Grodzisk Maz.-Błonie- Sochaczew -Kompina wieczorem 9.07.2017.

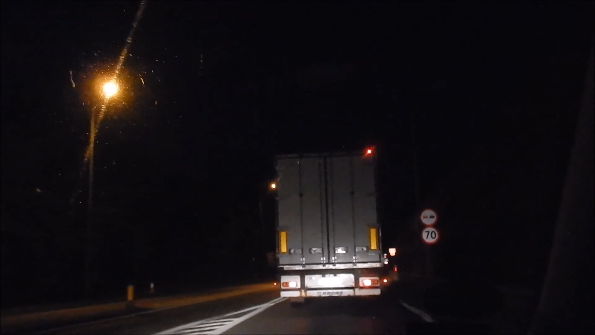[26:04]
Tędy częściej już się jeździli. Czasem jeździliśmy z tej cukrowni, kiedy się jeździliśmy tam z tamtej strony. Późno w nocy. Rozsarda nam przebiegła chyba. 23. Tu rowerem nadjechałem teraz. Po nagrodę do Radia Fama. To jest Sochaczew. Ramię.